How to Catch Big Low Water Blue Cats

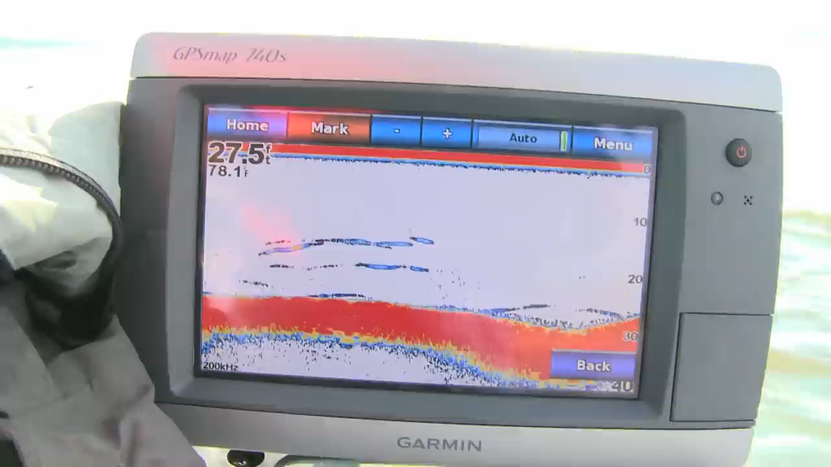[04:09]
On screen: depth 27.5 ft
more effective is the equipment that we have available to us today I'm sure that's another pretty decent fish here
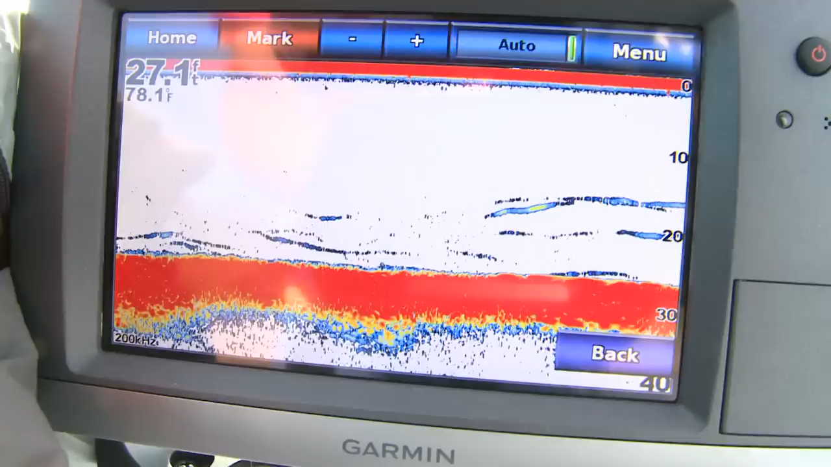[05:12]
On screen: depth 27.1 ft, water 78.1°F
on the surface and these fish will just kind of push up into this deeper water and hold right there and they'll come up on the ledge and they'll come up to the surface and feed